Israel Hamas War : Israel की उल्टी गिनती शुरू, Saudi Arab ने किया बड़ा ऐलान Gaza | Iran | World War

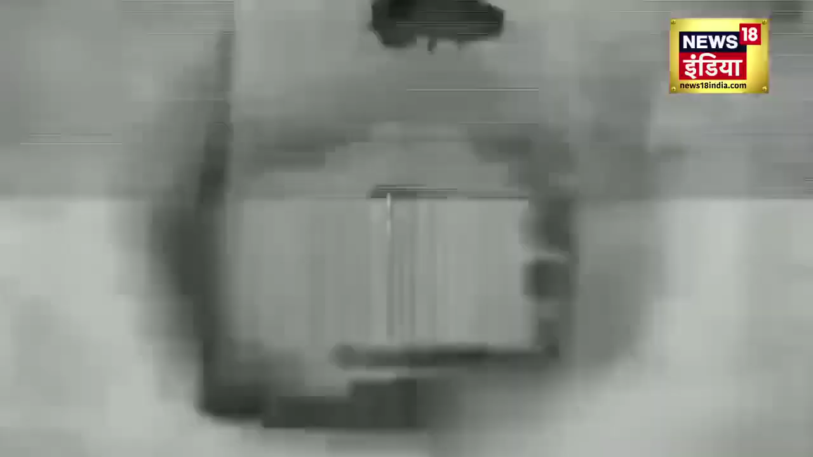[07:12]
जिहाद आतंगवादी संगठन के सैन ने मुक्षाले को भी नश्ट कर दिया गया इसके अलाबा आईडियेफ ने हमास के कई बुनियादी ढांचे को भी बरबाद कर दिया